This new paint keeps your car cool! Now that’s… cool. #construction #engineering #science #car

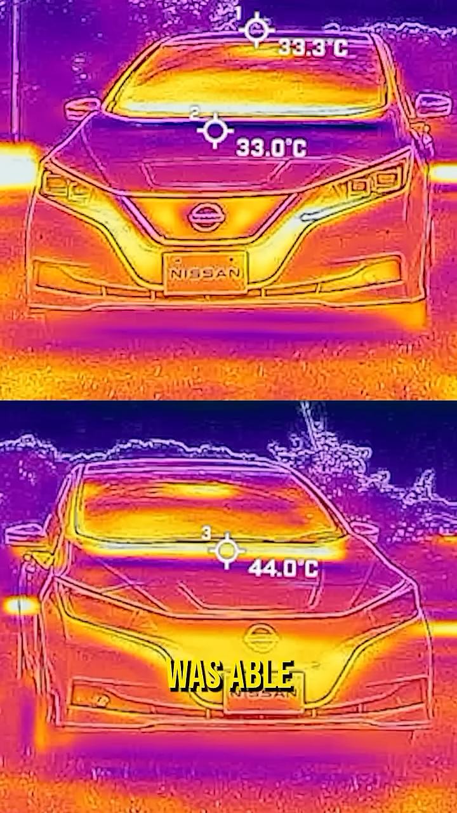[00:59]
and found the new paint was able to keep the car's surface 12 degrees C cooler, and the car's interior 5 degrees cooler.